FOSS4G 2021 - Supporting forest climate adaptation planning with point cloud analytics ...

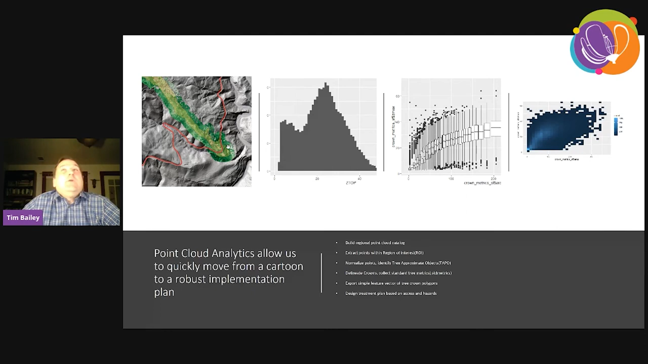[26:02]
basically did distributions of what trees were in each of these, these units. And then, you know, with the lidar, we can also identify the ease of access. So with this process, we significantly lowered the risk. Is it getting close to that? Yeah, two minutes, that'd be great. Thank you. Okay.
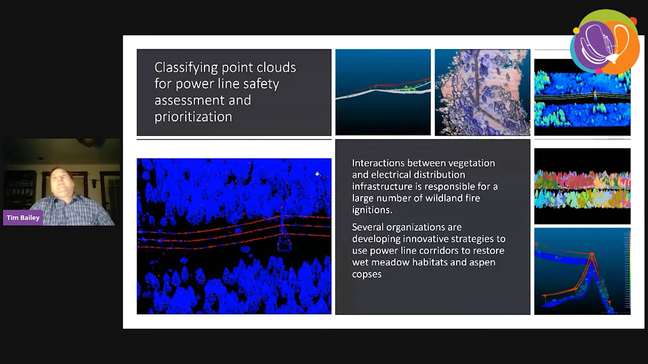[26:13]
So we have a lot of different use cases, power lines, a lot of ignitions with power lines, same processes. So we've been working with small private landowners who are basically don't have, don't make income from their forests, and want to engage in forest improvement projects. And these are, they're, these are really important users.
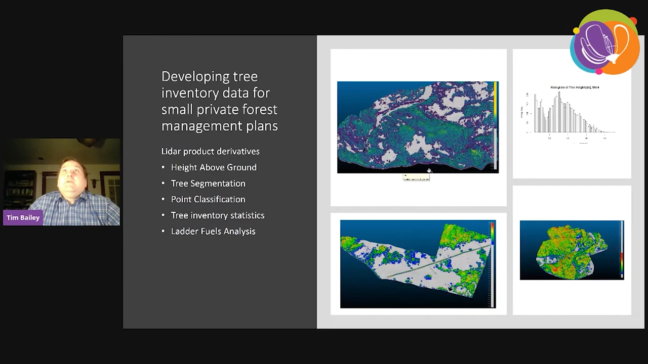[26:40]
So we've, this is not necessarily a very good example of sustainable forestry. But this is a hydrologic experiment, where this is the maximum legal harvest in a hydrologic experiment in California. But this is what we're advocating for post treatment surveillance is, you know, UAV based acquisitions.